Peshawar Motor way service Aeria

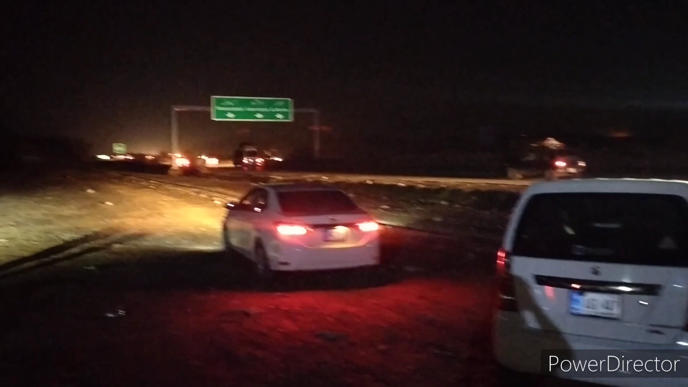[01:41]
پشاور سے ہم مڑروے پر چڑھتے ہیں تو رشکے ہی پہلا
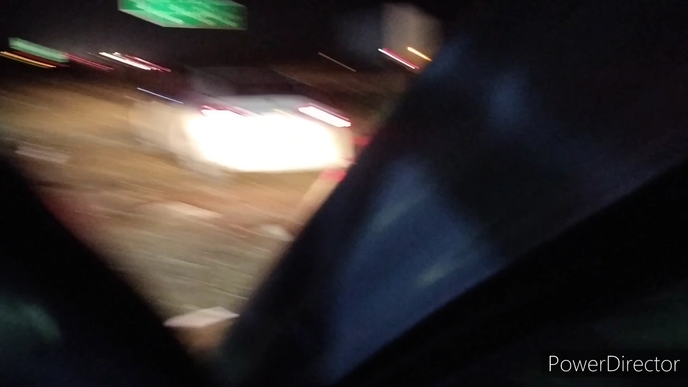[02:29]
جو کہ بہت کم تعداد میں ہے اور رش زیادہ ہے تو یہ آپ دیکھ سکتے ہیں کہ بلکل
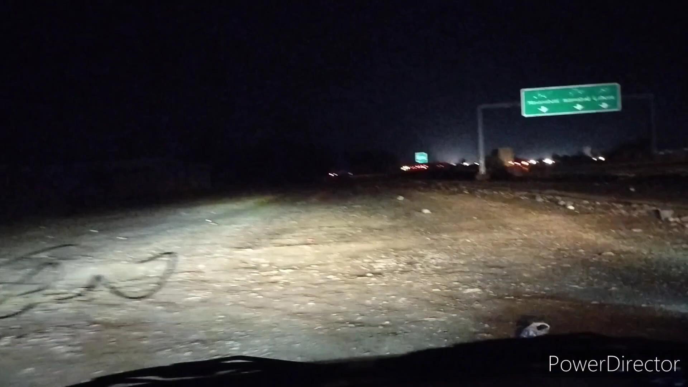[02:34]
ناموار ایریا کچھا ایریا انہوں نے چھوڑا ہوا ہے تو ادھر آرزی
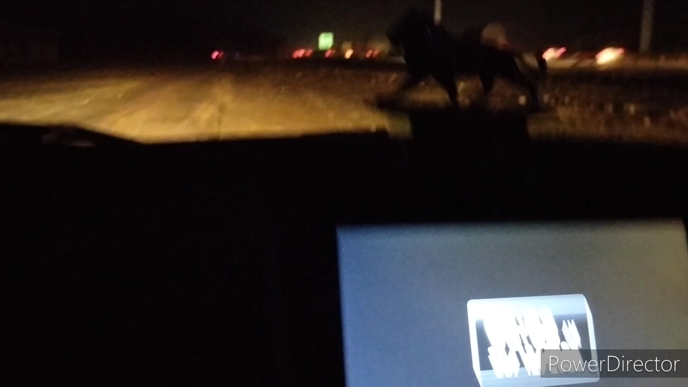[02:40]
طور پہ اب ہم بھی رکے ہیں تو نماز کا ٹائم تھا اگر آپ خود آپ فرض کریں یہ آرزی ایریا بھی نہ بنا ہوتا تو آپ دیکھ سکتے ہیں اندھیرہ چھا چکا ہے ہماری بھی مغرب کی نماز قضاء ہو جاتی رہ جاتی اسے کے ذات دیجئے اجازت اللہ حافظ گوڈ بائی